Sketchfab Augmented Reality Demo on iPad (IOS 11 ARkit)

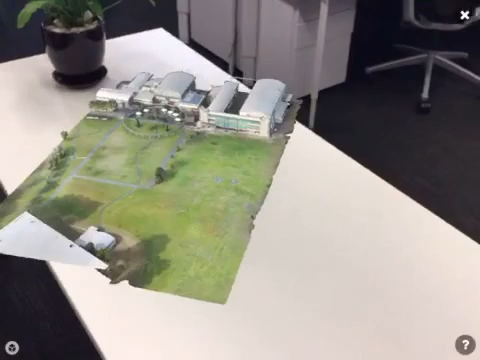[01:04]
You can spin it around if you want to position it a bit better